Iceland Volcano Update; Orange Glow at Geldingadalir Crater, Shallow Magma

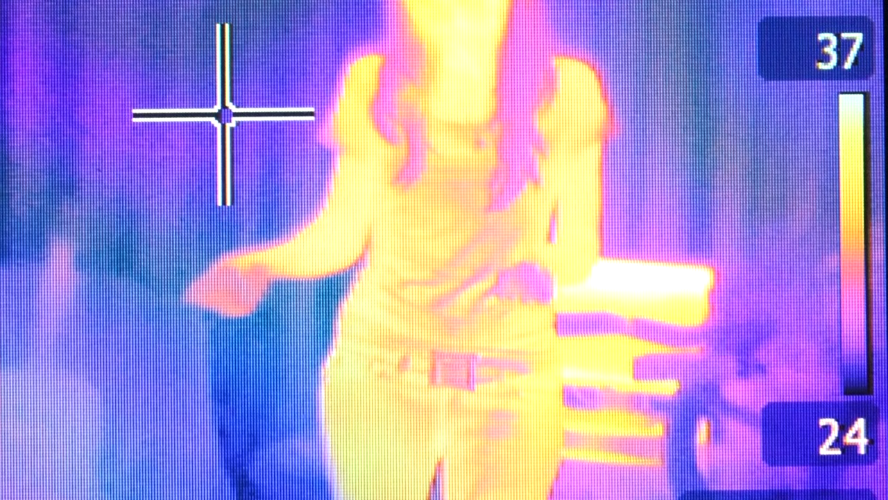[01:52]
Infrared light is not visible to the human eye, but is emitted by everything which is not at an absolute zero temperature.
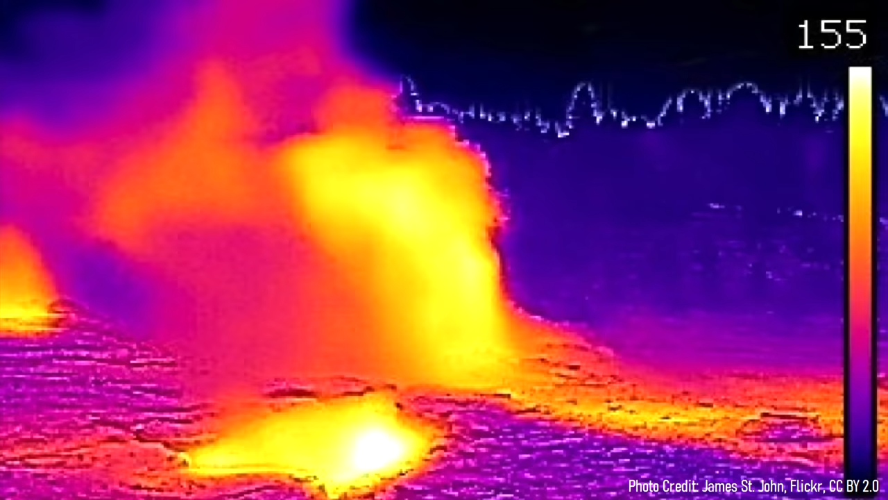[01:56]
The hotter something is, the more infrared light it produces. Thus, the underlying magma has caused increased heat to be released from the fumaroles at Geldingadalar, which is what the camera is spotting.